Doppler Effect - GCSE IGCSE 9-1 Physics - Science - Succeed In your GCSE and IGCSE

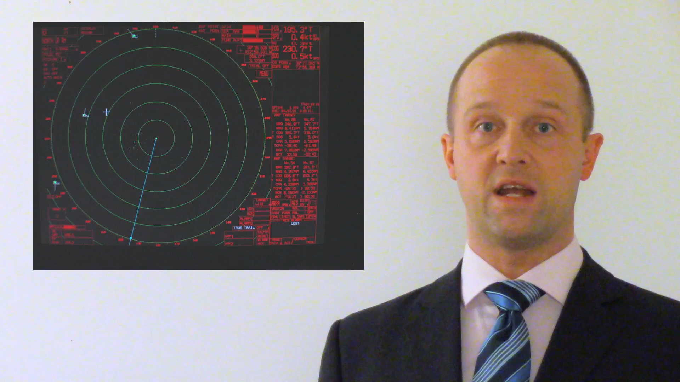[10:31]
They fire out microwave radiation and they'll spin round, finding it in different directions. When it's reflected back, that tells us of the direction of the aeroplane. The time it takes for that reflection to go out and come back tells us how far away the aeroplane is. And the Doppler shift of that radiation, either being bunched up if it's moving towards us, or stretched out if it's moving away from us, that Doppler shift tells us how quickly that aeroplane is moving.